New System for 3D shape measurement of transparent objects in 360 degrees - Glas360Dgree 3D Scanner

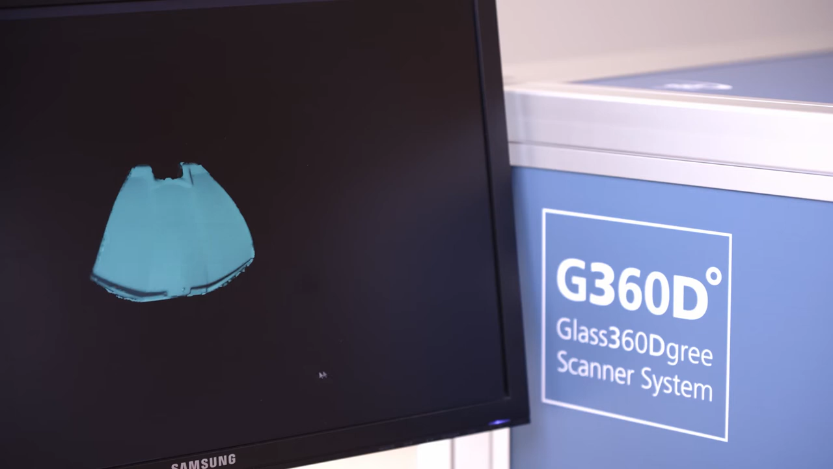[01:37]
Under consideration of the stereo camera calibration, the 3D point cloud can be calculated.